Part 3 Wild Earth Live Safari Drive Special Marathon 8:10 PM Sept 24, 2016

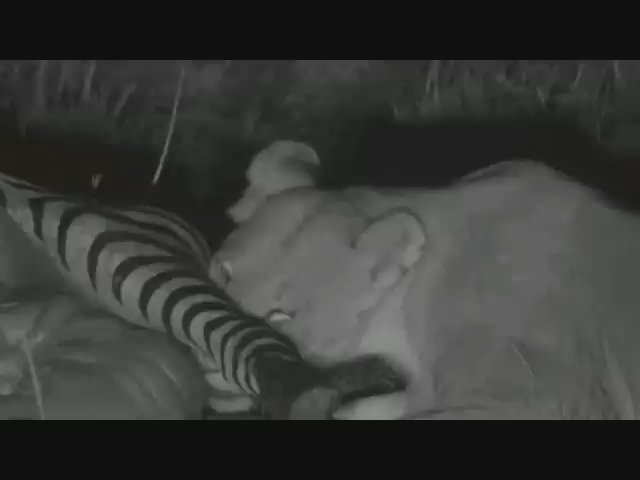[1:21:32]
which, I mean, I can't see why she wouldn't be. She's come from that direction. It's possible the others will get up and spot those wildebeest, as opposed to lie in the grass and do absolutely nothing. Now, this kind of situation, of course, where an animal dies of an injury inflicted either on it by crocodiles or perhaps by lions on a failed lion hunt.
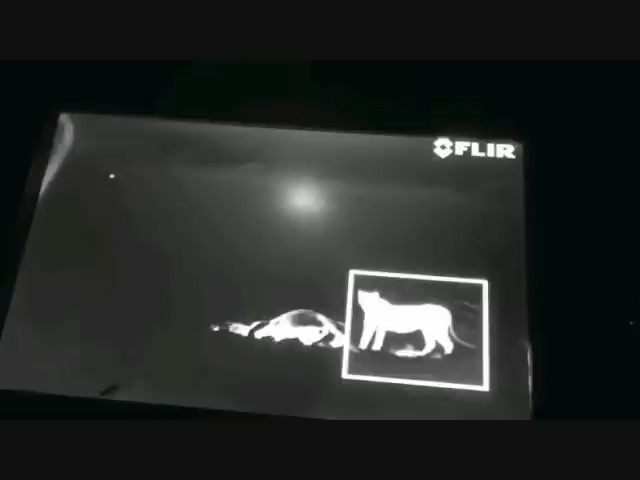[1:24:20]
The lioness has seen it. This could be quite interesting.
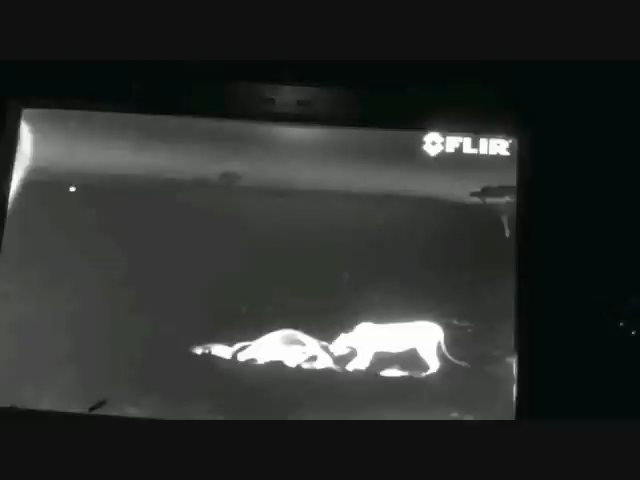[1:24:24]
Very interesting.
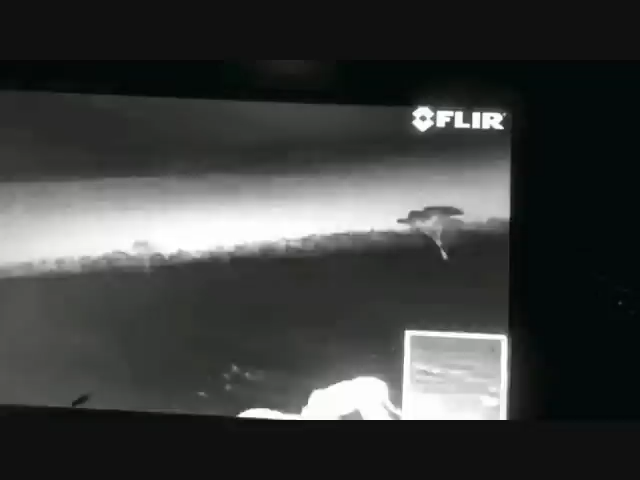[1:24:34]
And you can see the zebra, I would say, Graham, starting to cool there, wouldn't you? Yeah, its fever must be dying. Its fever's dying down, yes.
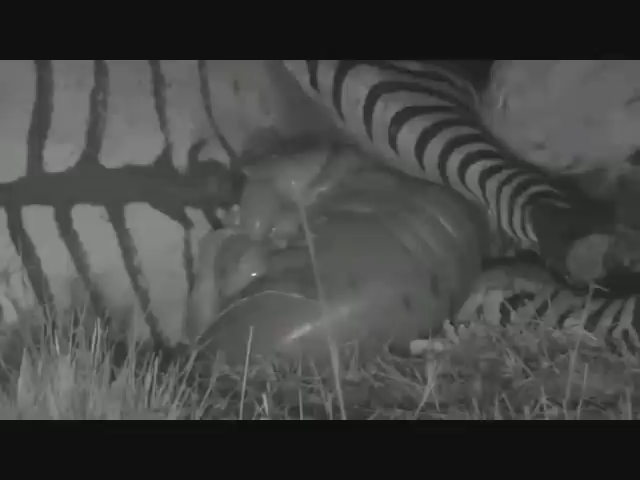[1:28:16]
And one of the reasons you can't eat grass, Brooklyn, and why you have to eat things other than grass, is that you don't have the same bacteria as the zebra has in its cecum.
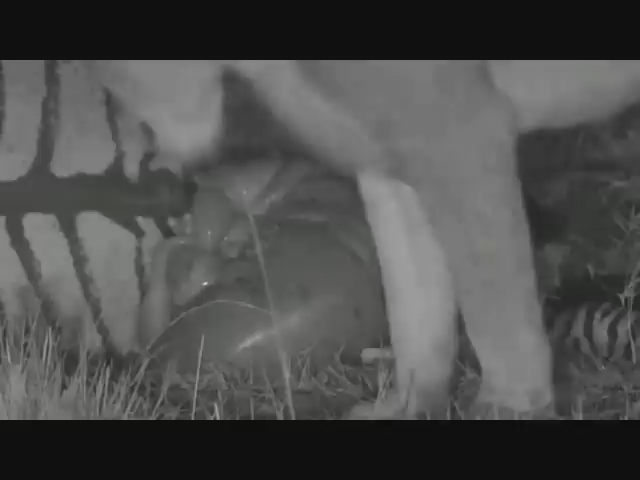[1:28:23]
And so that's why it's all, that's what that big thing is there. And it's so full because you see it's filled with gas. And those bacteria make a lot of gas. And I know that you have probably seen zebra running on Safari Live if you've been watching for a long time. Certainly we often see the zebra running close up in the Sabi sand. And sometimes, well, we've seen them running a lot here. And you know what they do when they run, Brooklyn.
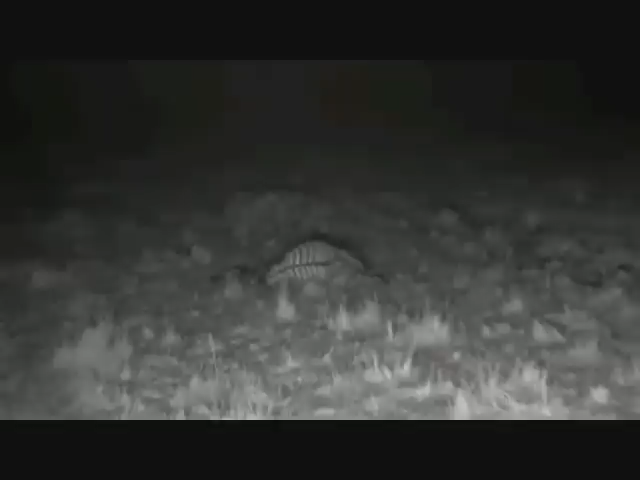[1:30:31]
You want me to drive? I'm going to drive forward slightly. Something is being killed, possibly a buffalo.
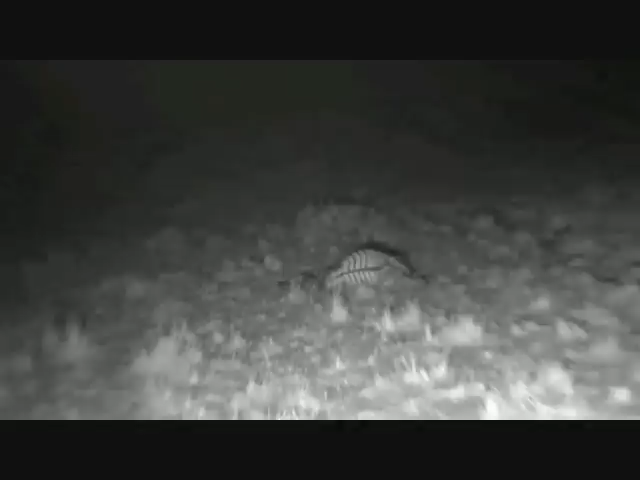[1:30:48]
Let's move. I'm going to turn the lights on.
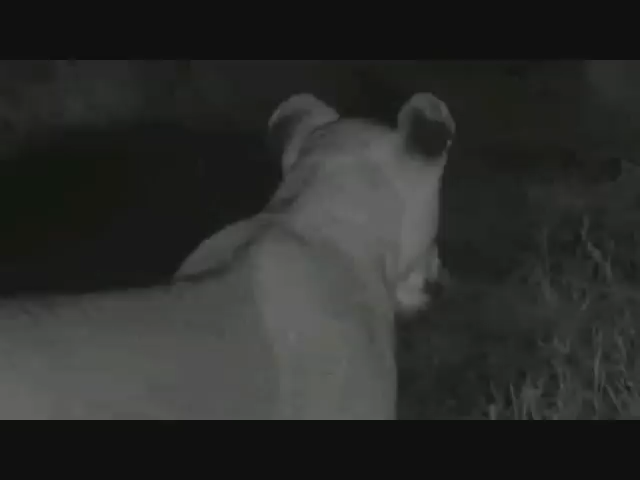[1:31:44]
Again, you can see the lioness has left that zebra. Why? It's fresh food, you'd think. Can't hear anything at the moment, but she's definitely heard something. She's also, is she facing the wildebeest?
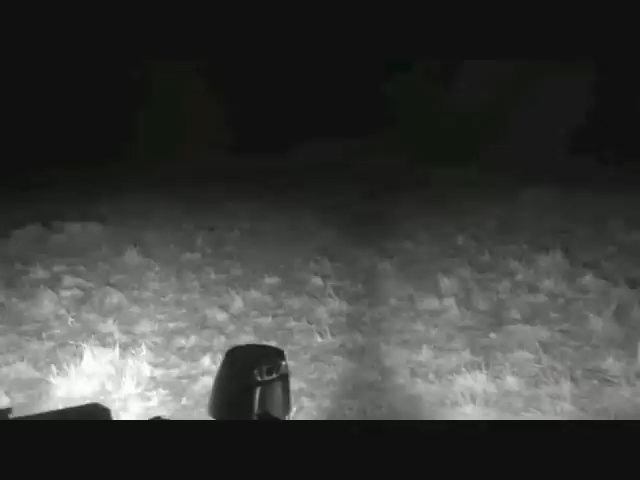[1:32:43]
Twelve o'clock. I'm going to put a bit of light on, otherwise we're going to hit something.
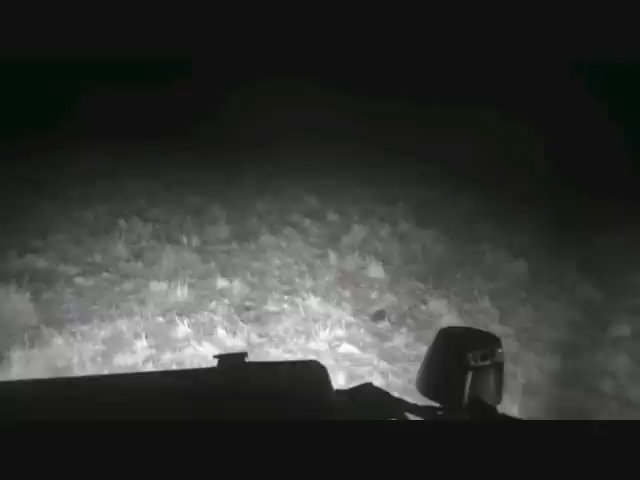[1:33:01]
There we are. Still at 12. I can't hear. 2:30. Oh, she's right here. She's right next to us. Just turn off here briefly. There she goes. She's now hunting the wildebeest, we think, everyone. We think we have a hunt on. Mr. Wallington is convinced of it. This is excellent. Let's see what happens.
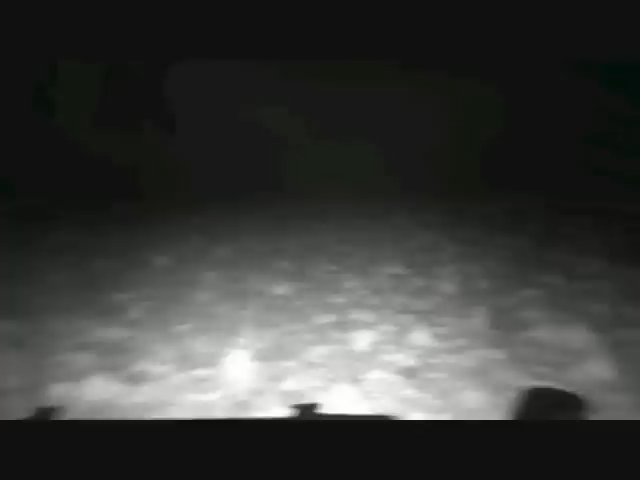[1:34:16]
Right arm down. So, just to explain, the numbers that have been called out,
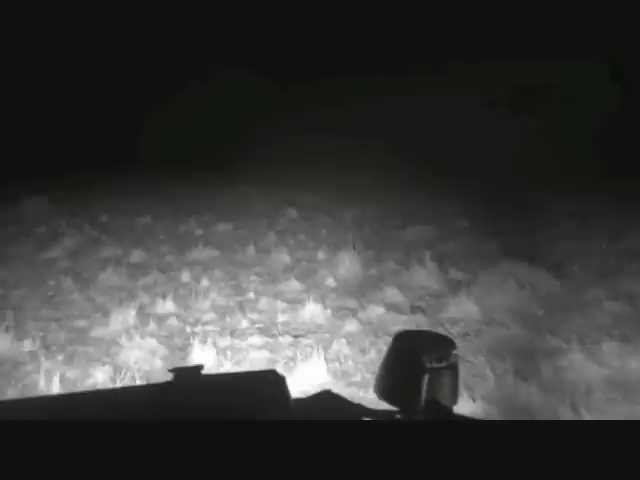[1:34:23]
I cannot see what's going on, everyone. I am driving blind in the same way that a helicopter pilot,
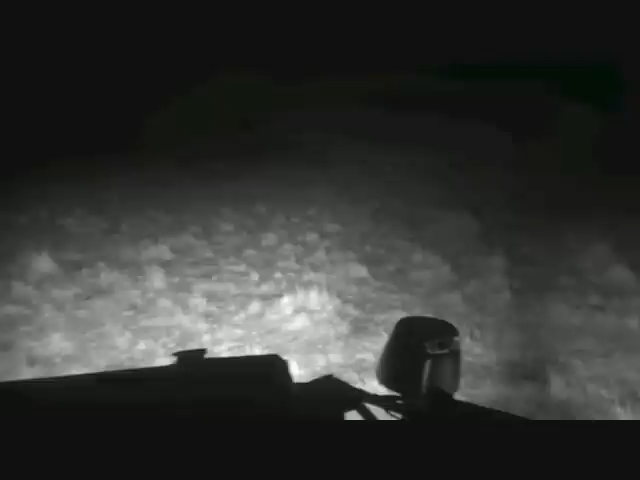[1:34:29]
I suppose, flies blind with instruments. My instruments are Jean-Dre on infrared and Graham on thermal image. 1 o'clock, slightly right hand down. Let's quickly go back to Jamie. I think she's got something interesting.